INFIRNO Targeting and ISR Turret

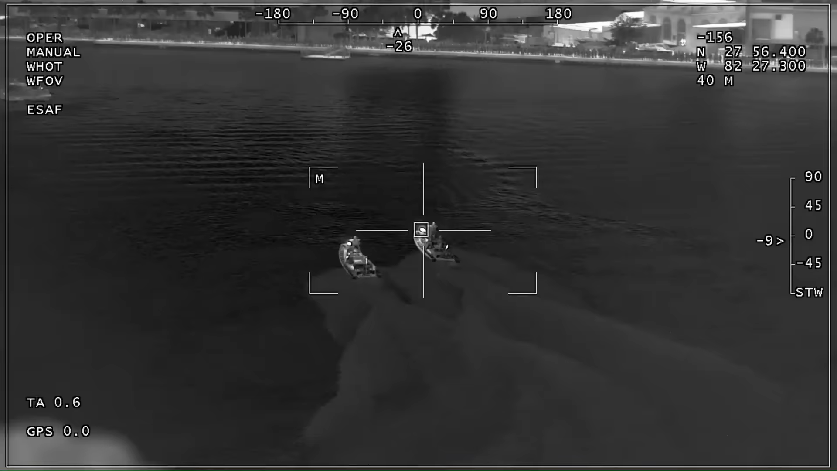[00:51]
Inferno packs precision targeting technology and HD imagery in a modular 15-inch turret. Outfitted with HD color and HD infrared sensors,
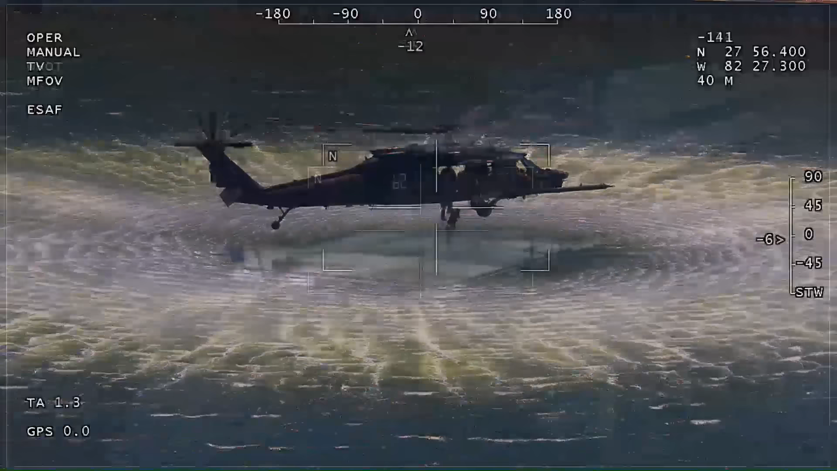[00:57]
Inferno features industry-leading image processing
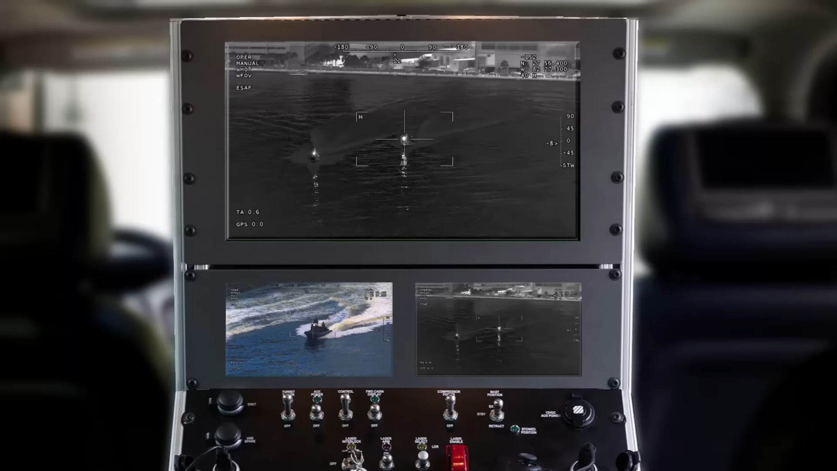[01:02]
and multi-target tracking capabilities so users can deploy precision-guided munitions at maximum range.